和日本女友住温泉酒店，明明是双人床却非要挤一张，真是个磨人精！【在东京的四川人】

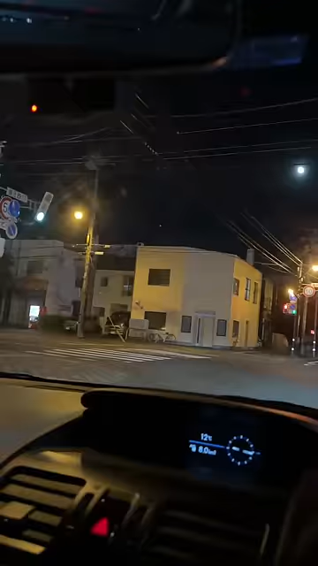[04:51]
换一身帥一点的衣服去接女友下班晚上九点札幌路上已经几乎没人了女朋友似乎已经看到我了